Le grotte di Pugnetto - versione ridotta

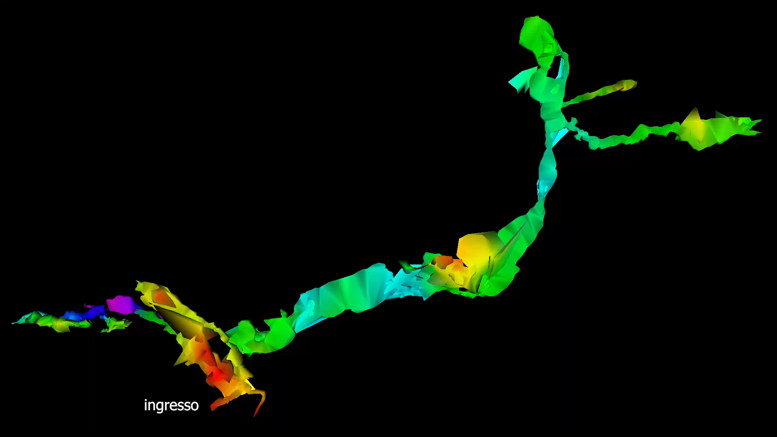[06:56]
La riproduzione tridimensionale della grotta ci indica il punto in cui ci troviamo ora.
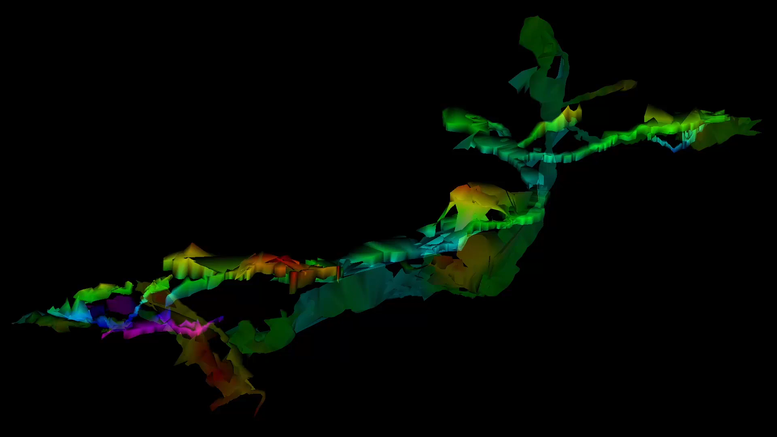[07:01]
Il resto della grotta si snoderà fino a quasi a lambire il versante opposto del monte, in una zona già occupata da altre 3 piccole cavità.
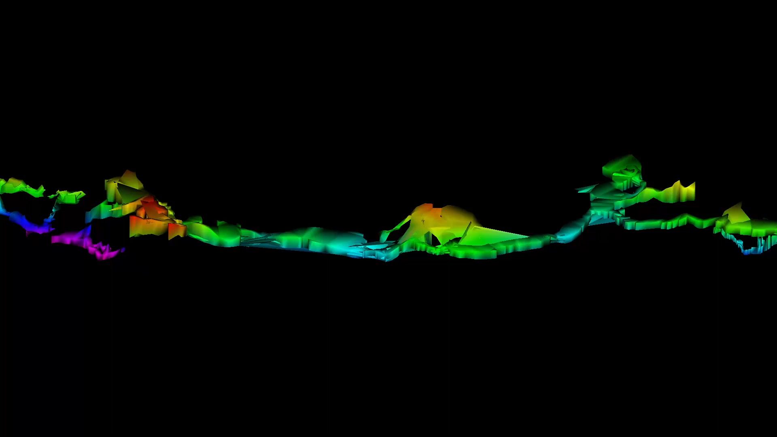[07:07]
Torniamo quindi verso il percorso principale.